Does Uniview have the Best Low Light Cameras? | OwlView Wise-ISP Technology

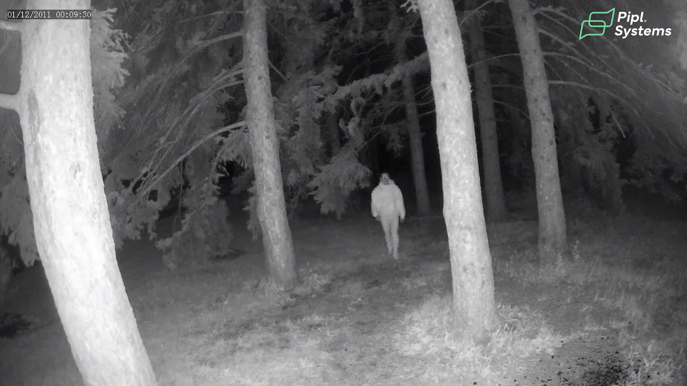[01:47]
Most night vision cameras though out there work with infrared lights or if they were to see in full color most would use a white
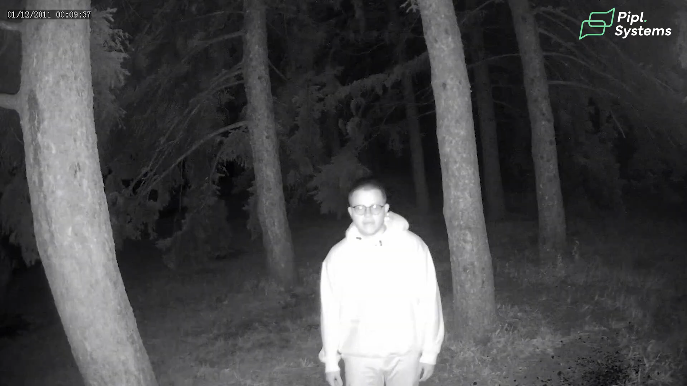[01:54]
light to compensate for the lack of light and still wouldn't achieve great color.